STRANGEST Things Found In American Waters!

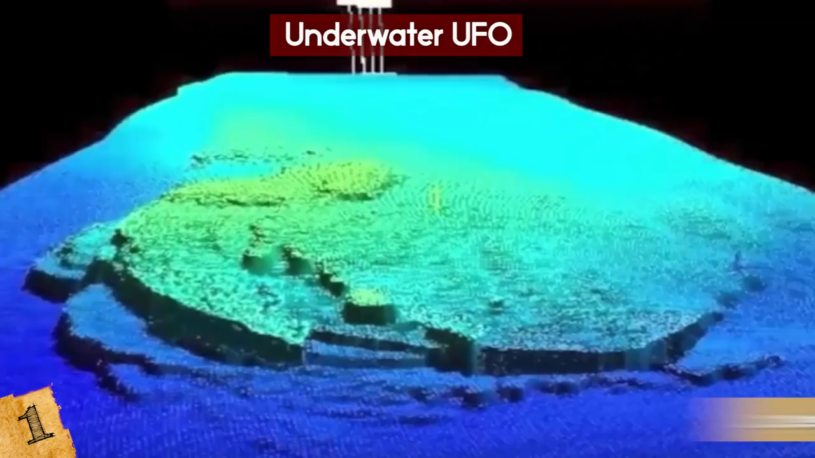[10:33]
Underwater UFO In 2017, Google Maps was used to spot a large circular object that appears to be moving in the Pacific off the California coast.